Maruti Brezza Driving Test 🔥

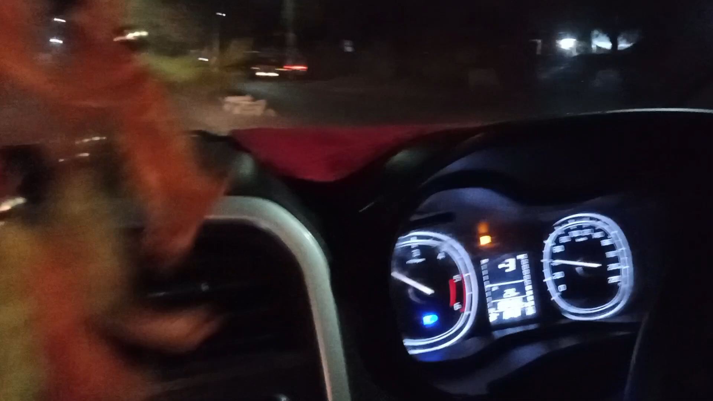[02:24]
तीन नमबर आजाए और चाहां अधिक शिड़क भी है
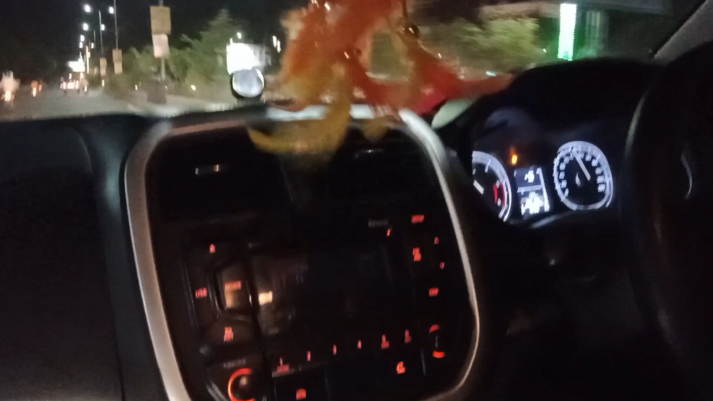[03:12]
हो वह बैए अल्लो आए 110 के में